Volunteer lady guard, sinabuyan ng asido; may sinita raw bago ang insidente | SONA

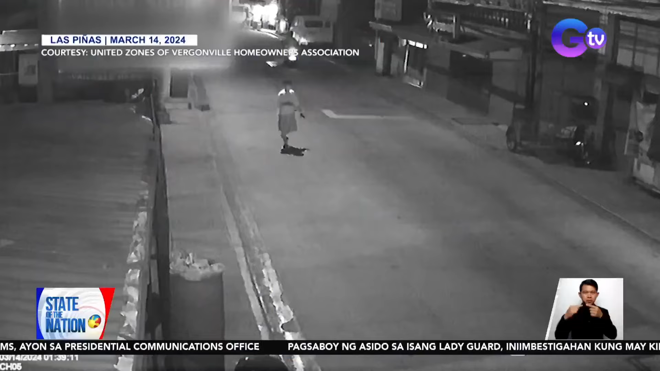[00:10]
Palakad-lakad habang may kinakausap sa cellphone ang lalaking ito
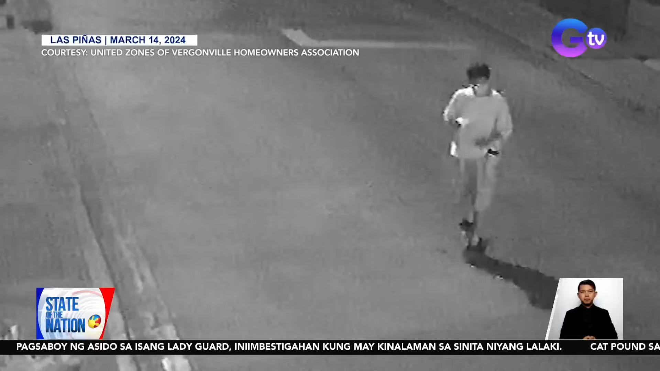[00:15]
sa isang subdivision sa Las Piñas noong March 14.
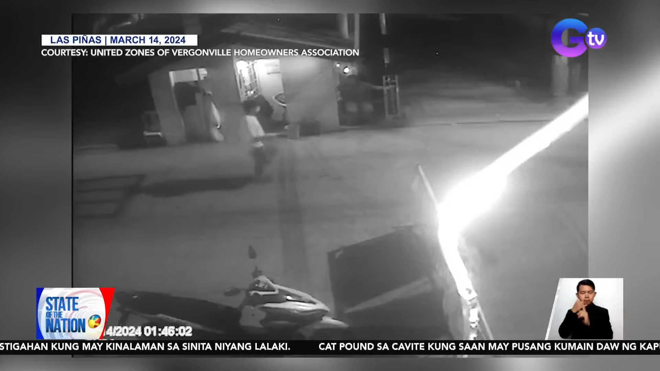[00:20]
Matapos ang ilang minuto, lumapit ang lalaki sa guardhouse. Saka nagsaboy ng likido sa isang babae.
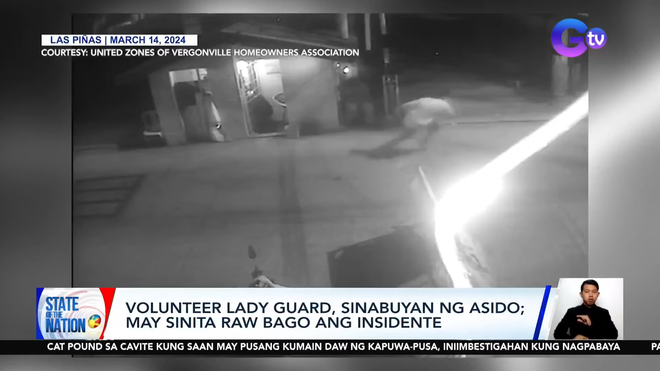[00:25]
Tumakbo ang lalaki habang napatalon ang babae habang hawak ang mata.
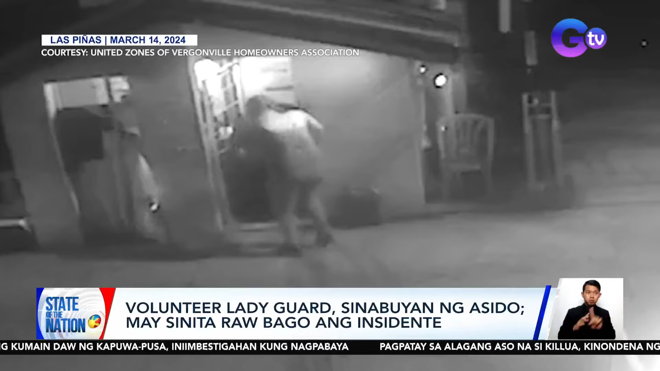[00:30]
Asido pala ang sinaboy sa kanya. Volunteer lady guard ang biktimang si Sarah Jane San Jose.